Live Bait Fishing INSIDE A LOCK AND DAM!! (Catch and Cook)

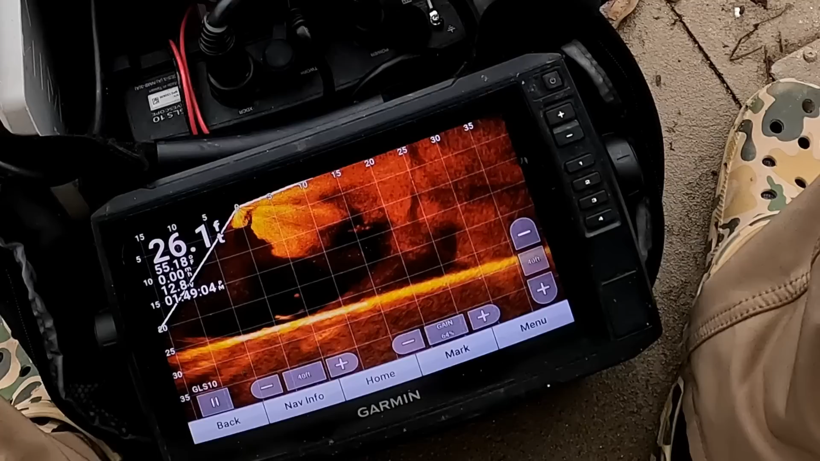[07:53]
Oh, this is exciting.
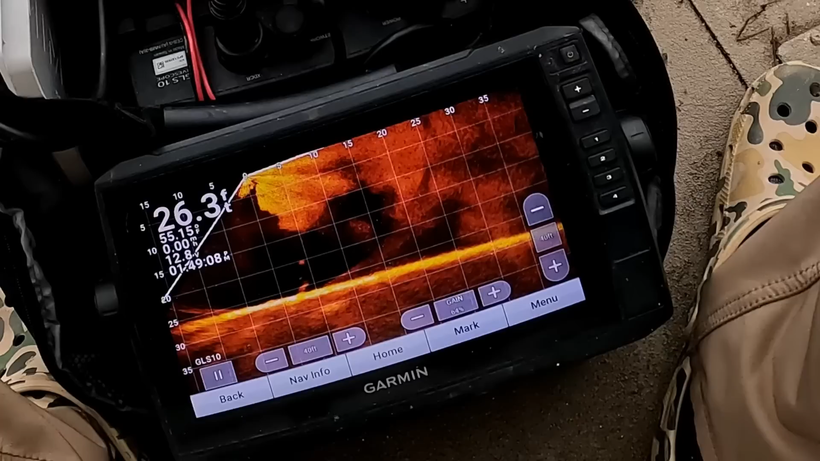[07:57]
On screen: depth 26.3 ft
Oh, he's perfectly vertical. Oh, he just ate it.
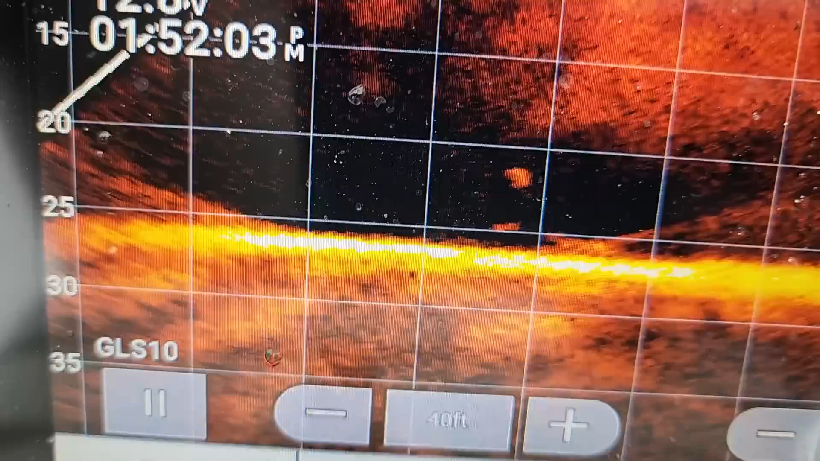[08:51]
He's kinda interested. Oh, it's a pair of them. Oh, he's coming up to look at it.
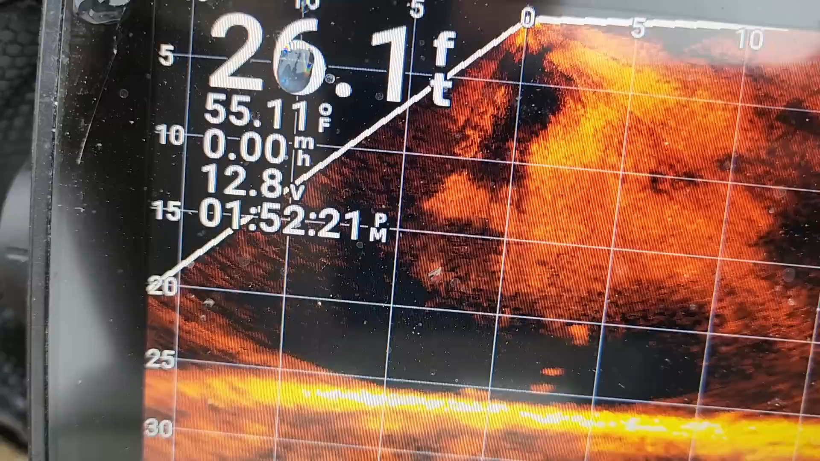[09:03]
On screen: depth 26.1 ft, water 55.11°F
Come on and eat it.
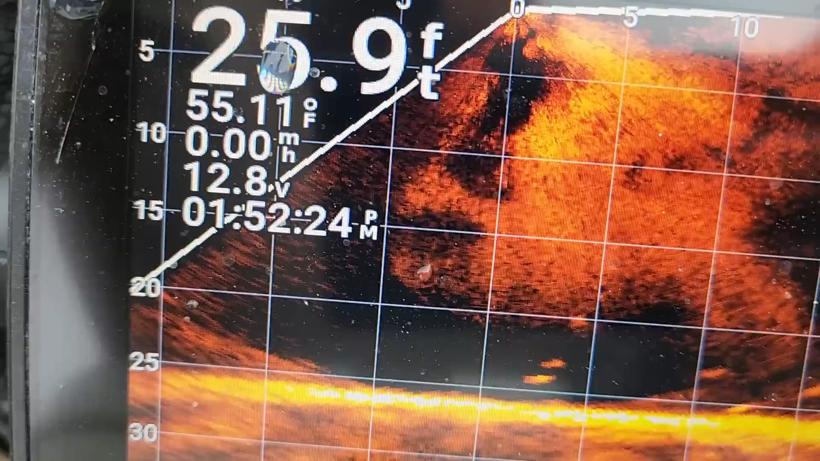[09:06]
On screen: depth 25.9 ft, speed 0.00 mph
Oh, all your friends are moving in now. Do you care? It's hard to tell which is my sinker and which is my shad right now.
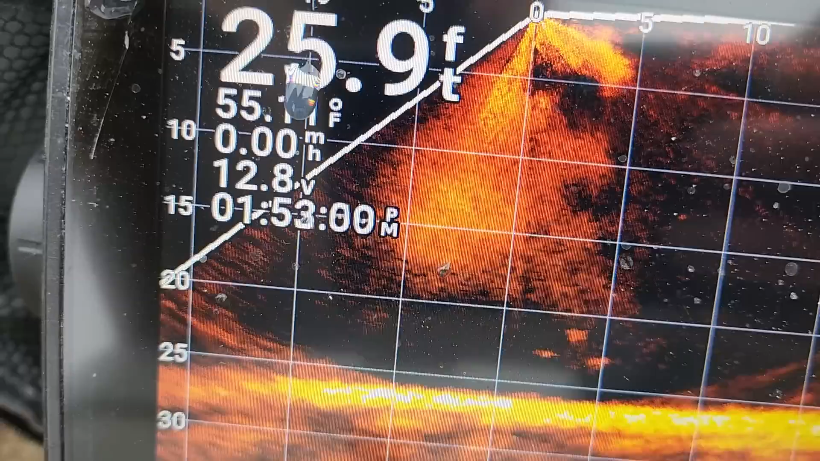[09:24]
On screen: depth 25.9 ft
But I got fish swimming around me. They're circling me like sharks.
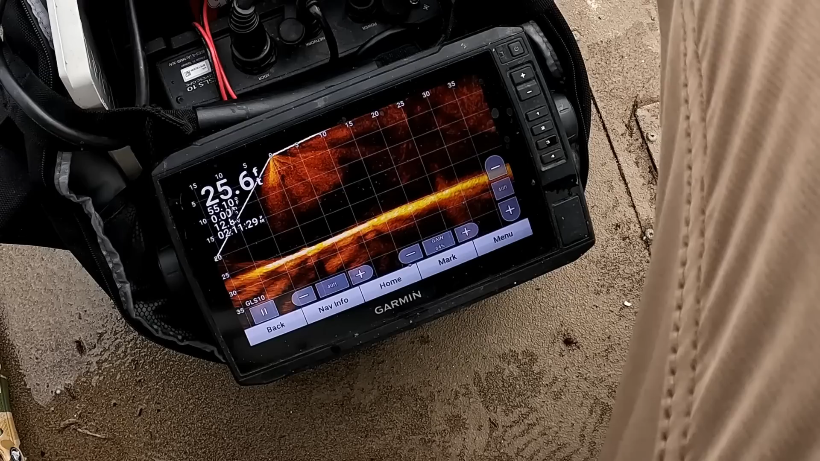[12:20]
I don't know what's creeping along the bottom, but I want him to eat it. Come on up off the bottom there bud. Ooh, my shad doesn't like him very much. Alright.